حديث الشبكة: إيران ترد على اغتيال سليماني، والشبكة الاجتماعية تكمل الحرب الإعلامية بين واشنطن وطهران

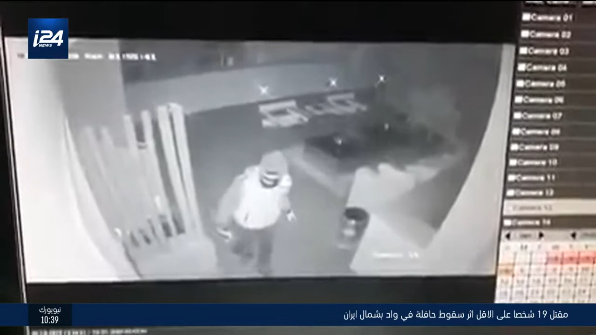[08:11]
هون ما معه شيء بإيديه، فاتح نسمان حرطقة هون، هيدي قديش أي ساعة كانت؟ أنا سمعت حرطة، أجيت لشوف شو الموضوع. سيكون تويت حتى بعده. إيه ما هو بعده. جيت لهون أنا، عرفت؟ بعده رجع فات، هلا بدي يحمل جزدين نانسي هلا. هلا برجع بفوت بيحمل جزدين نانسي، بعده عم نبش.